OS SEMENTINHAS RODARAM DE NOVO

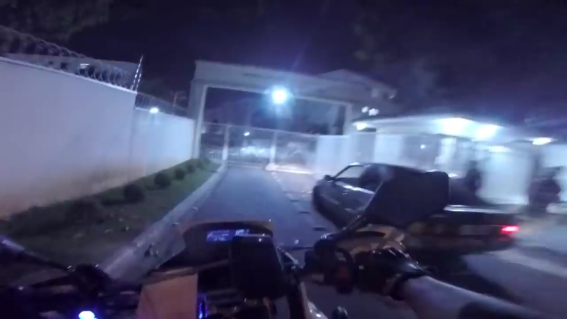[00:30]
Vai permanecer um para o carro, pelo local. Desliga o carro, hein? Santa Casa aí, Petrelli. Desliga o carro, grande. 411 pra...
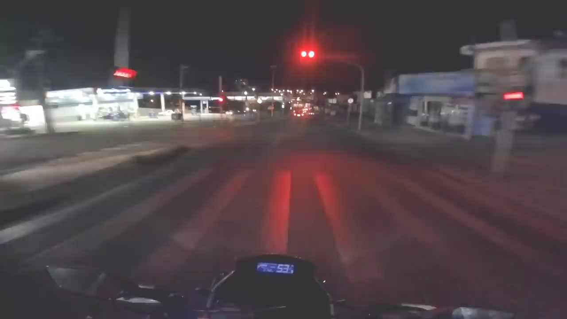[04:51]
Príncipe, sentido centro, RPM2 no visual do Corsa Azul aí. Vai, desliga, desliga, desliga o carro, desliga o carro. Vai, vai da outra porta lá, Bira.
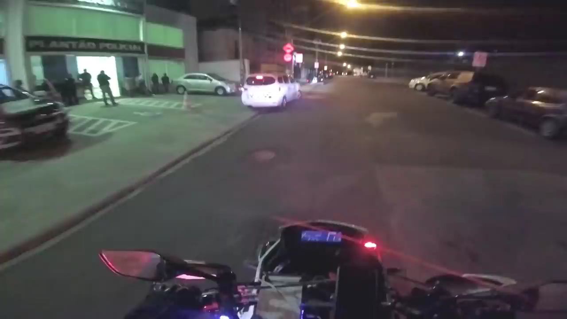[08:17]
Encerrando mais um flagrante de veículo recuperado, a equipe do Cabo Cordeiro e do Soldado Tobias, que está aí no patrulhamento à minha frente.
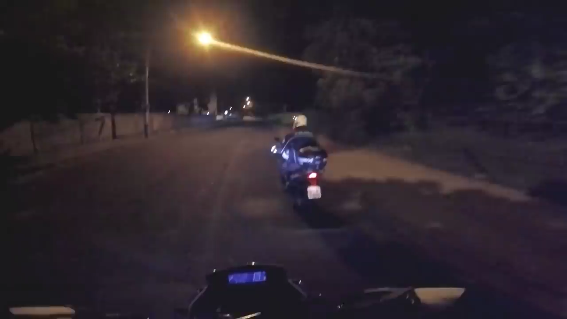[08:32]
Trombamos o Corsa, que é produto de furto, na data de hoje. 4 adolescentes no carro. O veículo foi devolvido ao seu dono. E os 4 anjinhos vítimas da sociedade foram liberados no final da ocorrência para os seus pais. Isso, foram liberados, pois são anjinhos, tá bom, pessoal?